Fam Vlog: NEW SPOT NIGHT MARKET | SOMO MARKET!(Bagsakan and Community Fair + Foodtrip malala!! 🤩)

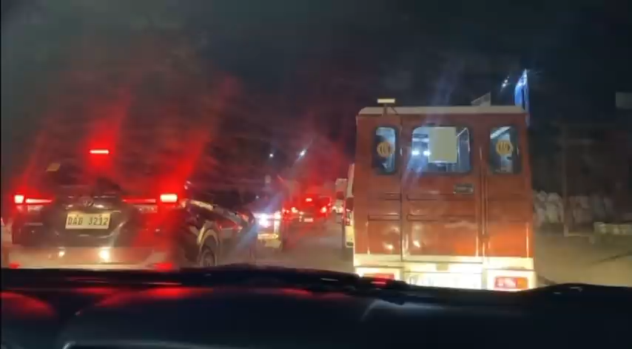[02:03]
So, guys, ang tip ko sa inyo kung pupunta kayo dito sa pupuntahan namin is wag yung mga gantong oras like 7. Bakit? Kasi, rush hour traffic.